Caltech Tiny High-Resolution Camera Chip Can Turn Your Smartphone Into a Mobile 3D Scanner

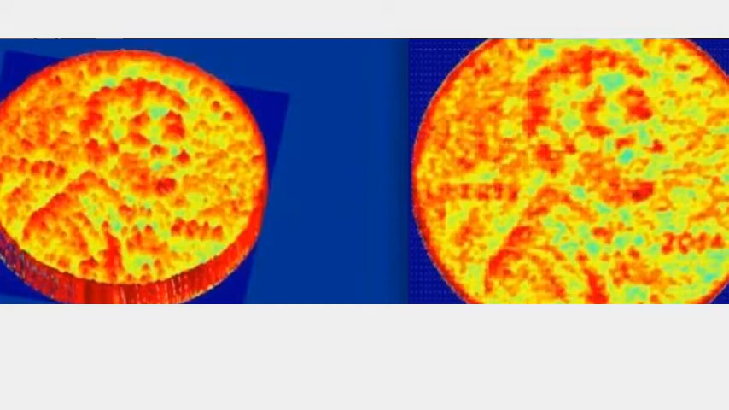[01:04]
Useful for measuring distance, LiDAR elements have been used for years in applications such as navigation for driverless cars and robots.